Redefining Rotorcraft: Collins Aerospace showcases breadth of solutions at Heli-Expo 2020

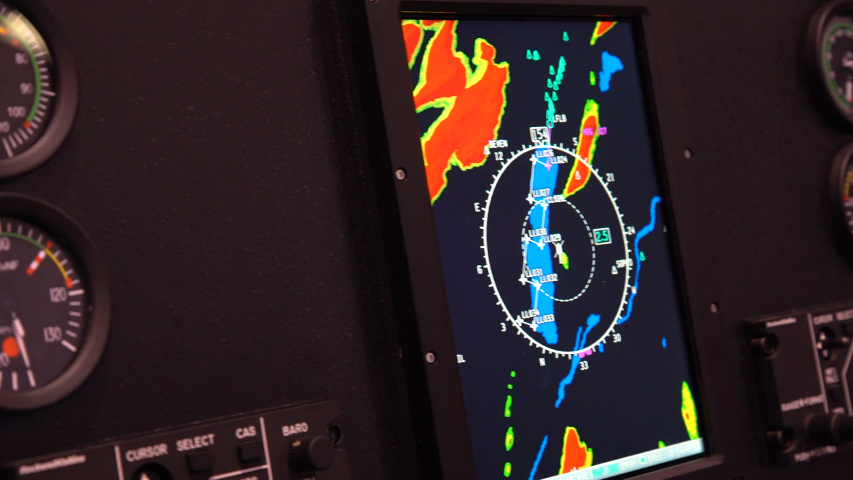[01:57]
And we're promoting situational awareness enhancements that come along with the new upgraded glass cockpit,